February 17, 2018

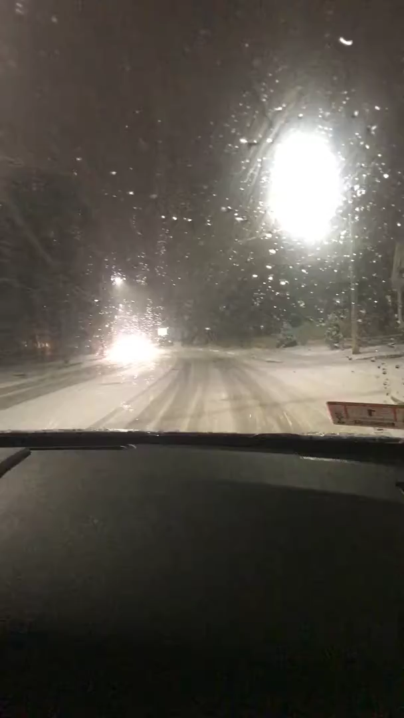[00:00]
Boston to Brockton. Look how bad the snow look. I was just coming through Avon. Avon wasn't this bad, the street wasn't this bad. Now we gonna see how next to Bridgewater look right now.